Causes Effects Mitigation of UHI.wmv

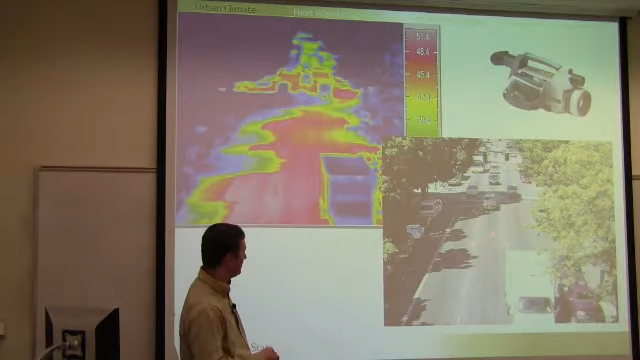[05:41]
where you can clearly see highly reflective surfaces, less reflective surfaces, and shaded surfaces affecting the surface temperature.
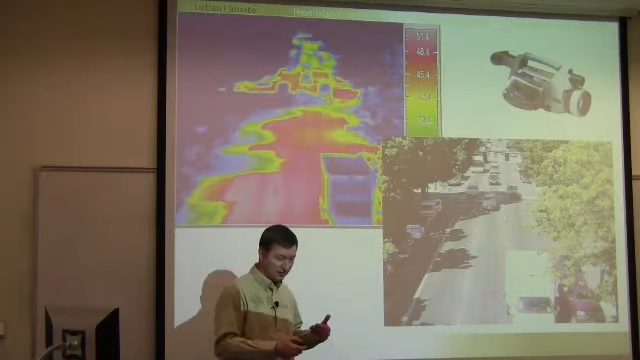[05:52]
Now, this does not necessarily mean that the air temperature here is much different from here or above this truck here.